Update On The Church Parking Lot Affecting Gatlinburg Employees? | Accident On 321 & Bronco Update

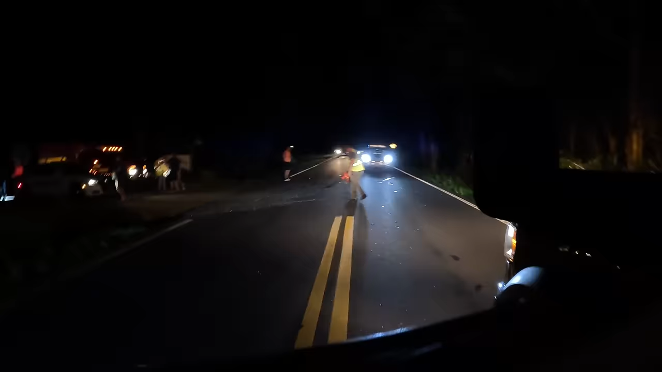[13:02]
gnarly crash here on 321 got thp up we got a guy that's borrowed our broom and blower he's helping out from the fire department there so big shout out to the fire department they're getting some glass off the road uh